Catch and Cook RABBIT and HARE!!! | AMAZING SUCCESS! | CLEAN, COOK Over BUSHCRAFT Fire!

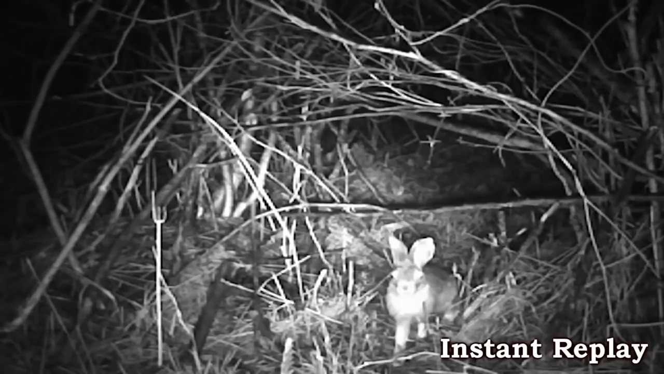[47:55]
What? Oh! It totally karate chopped that thing out of the way.
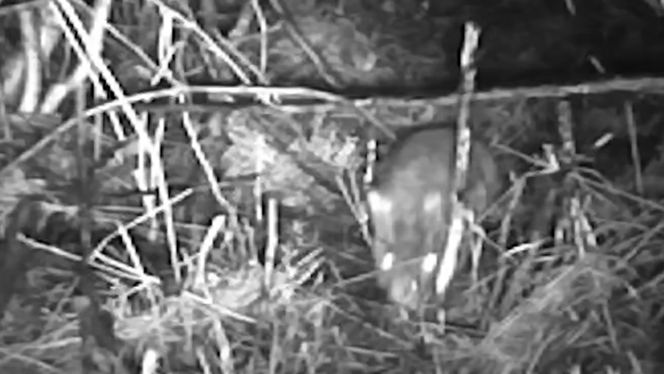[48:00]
Let's watch this up close. Look at that. Whack. Just pushes it over and then pops its head up in celebration. That hare defeated us.